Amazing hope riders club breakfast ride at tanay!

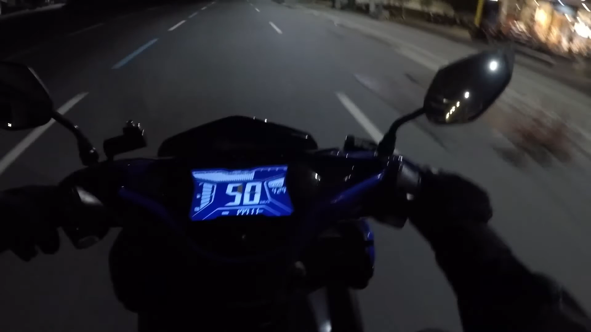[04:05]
Yun, yung iba namin kasama. Shout out sa inyo, inunahan nyo kami.
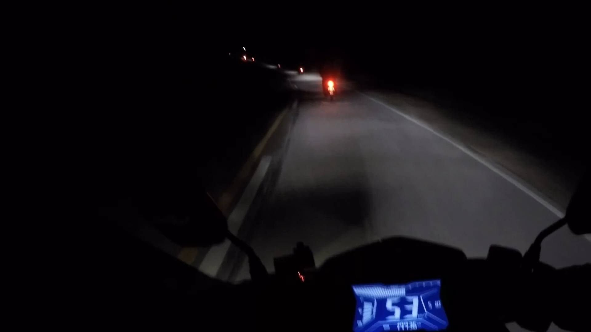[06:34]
Dilim-dilim pa. So guys, pag madilim rito, paakit ng marilaki, hindi mo rin ma-enjoy. Kasi hindi mo makita yung ano, yung view. Siguro pag pauwi, yun na lang, doon na lang siya may enjoy. Pag ganito medyo ano, tsaka dapat dahan-dahan, sobrang dilim.